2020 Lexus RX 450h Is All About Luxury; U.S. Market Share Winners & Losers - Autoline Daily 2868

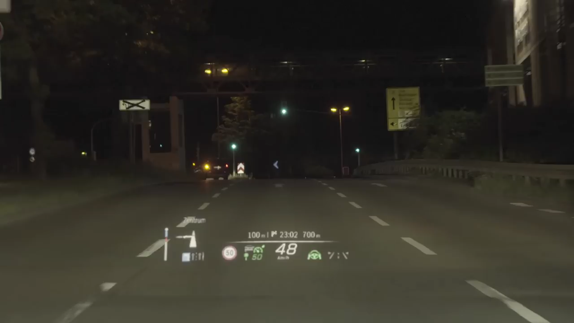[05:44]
The new S-Class will also have artificial intelligence and a head-up display with augmented reality. We're only able to show these pictures, but we encourage you to follow the link in the transcript or description box to get a better idea of how it operates.